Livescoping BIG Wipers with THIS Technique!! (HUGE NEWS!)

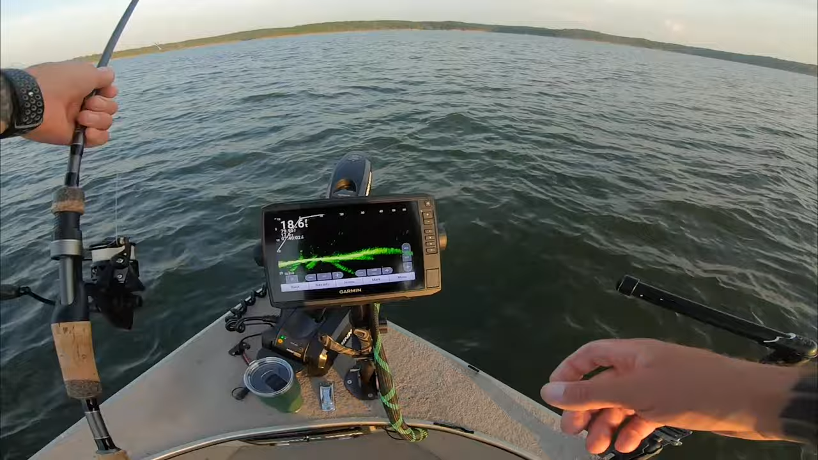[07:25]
All right, so you guys can see here, got live scope down just so I can kind of show you what I'm casting to, and it's a little bit tough,
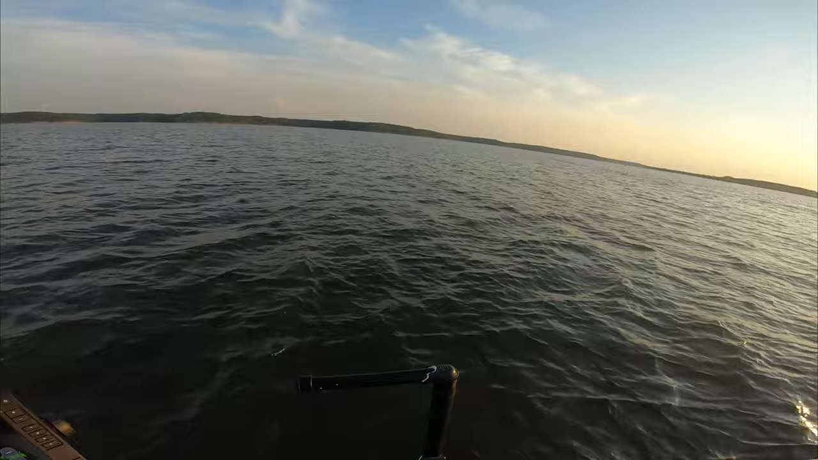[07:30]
but you guys can see I've got my pole pointed this way towards the back of the boat, and on the screen here we're sitting in 18,
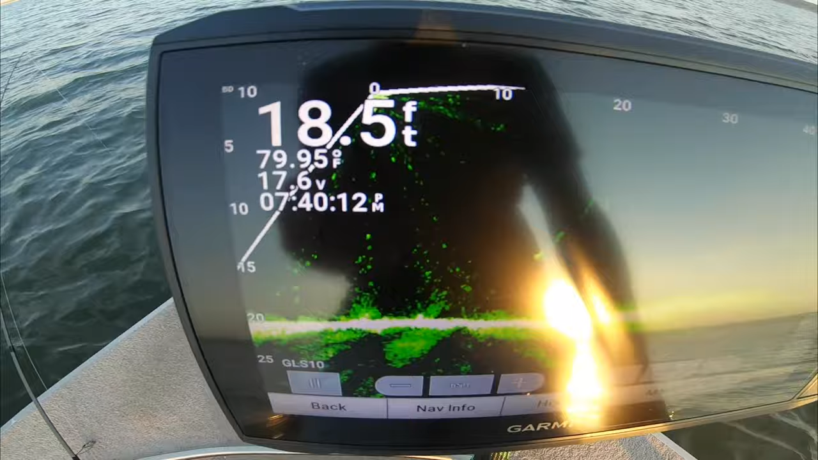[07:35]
On screen: depth 18.5 ft, water 79.95°F
but there's a little tiny high spot,
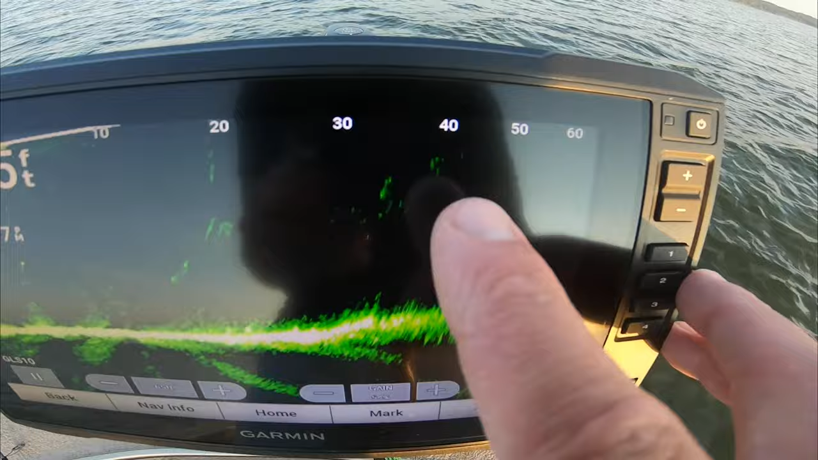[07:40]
little rock pile situation between 30 and 40 feet out straight back this way. So that's kind of what we're pitching at.
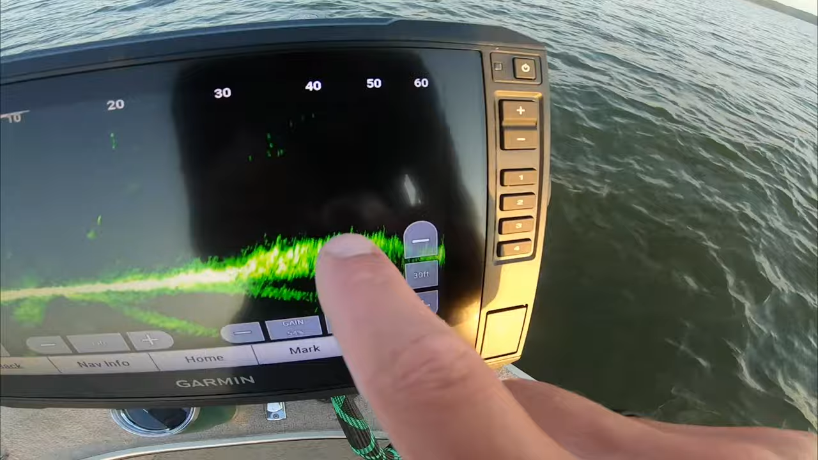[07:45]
It's almost impossible to see the fish sometimes because they're so pinned down right on the bottom.
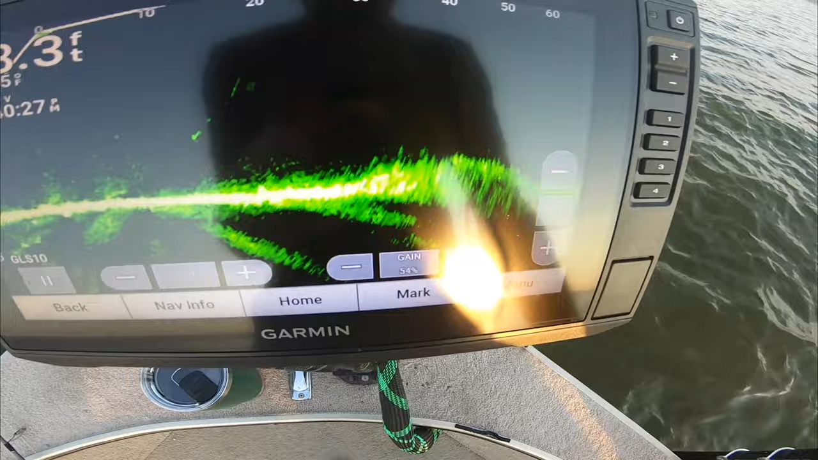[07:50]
But yeah, we're casting out. Sonar is casting out 90 feet right now.
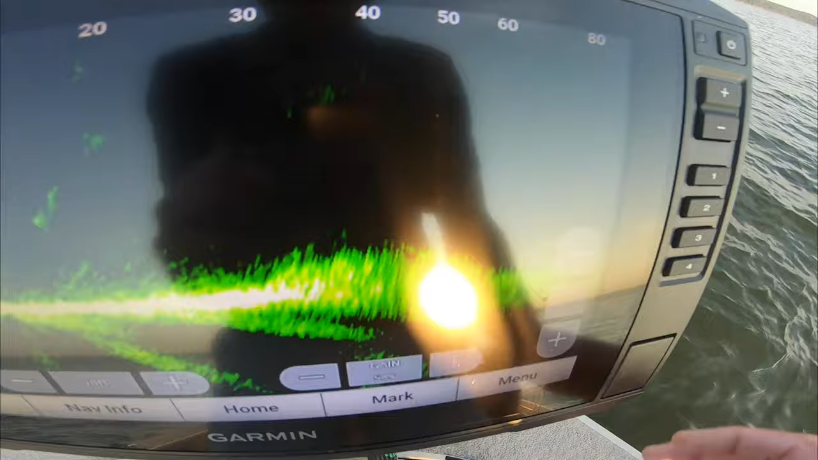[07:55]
And even at 50, 60, we get pretty good bottom return.
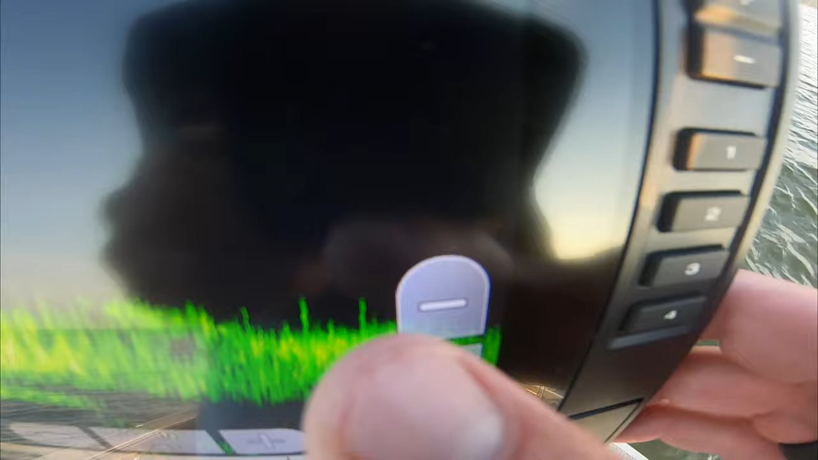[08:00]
There's some fish sitting on the other side of the hump right there too. So definitely kind of a classic little spot where these fish would be.
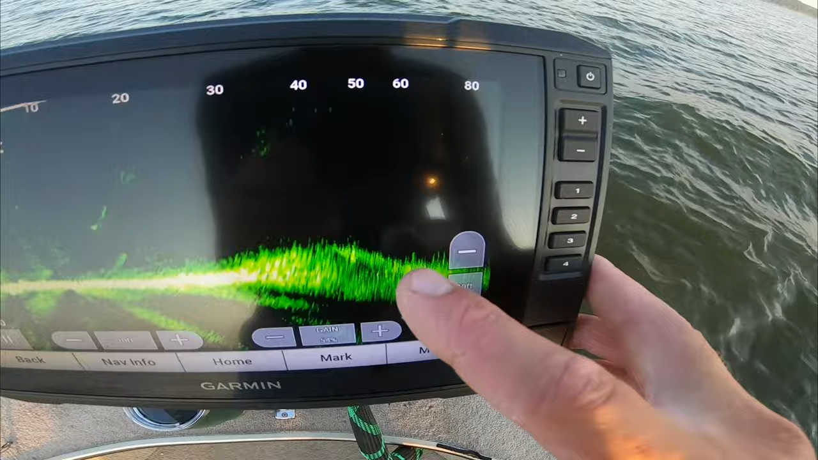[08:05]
But it almost kind of looks like there's more fish on the other side of it than there is on the actual top of it.
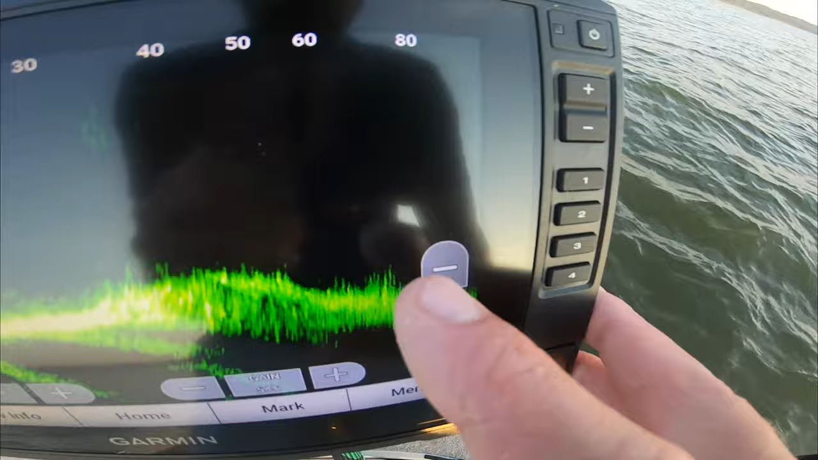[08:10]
So that's kind of interesting,
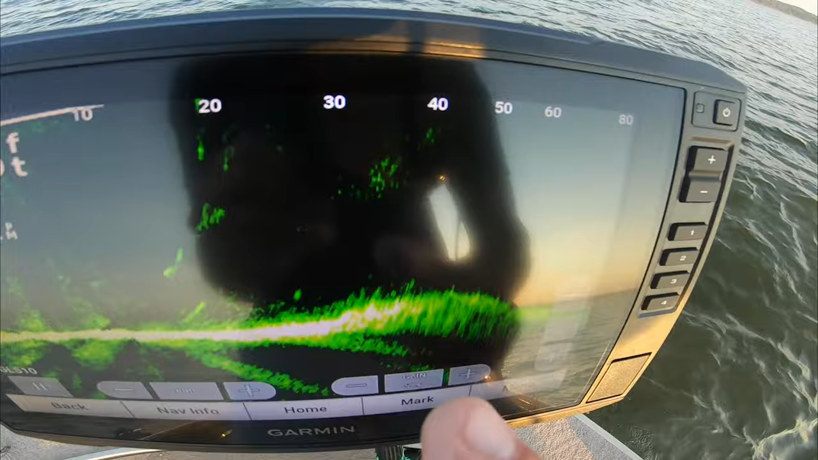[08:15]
but just gives you a good idea of how far out Livescope casts and how well you can see with that. So, dude, there are so many freaking fish around.